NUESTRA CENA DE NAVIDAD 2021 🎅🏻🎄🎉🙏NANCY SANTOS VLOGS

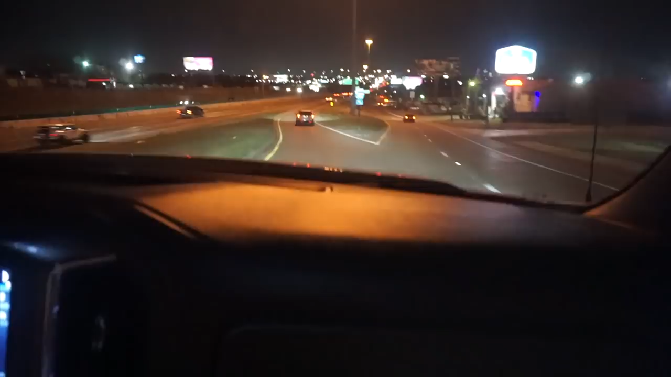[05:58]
Aquí vamos, aquí miren, por el freeway, que no se mira tráfico, ¿verdad, Uzi? Sí, más o menos. Bueno, más o menos, como que la gente ya se fue a, pues a sus, a donde tengan que ir, ¿verdad? A sus pachangas. Pero aquí los traigo un recorrido aquí por Dallas. Oye, ahora no veo el centro de Dallas, ah, acá está. Dije, no se ve el centro de Dallas. Dallas de noche. Se oye mal, pero sí.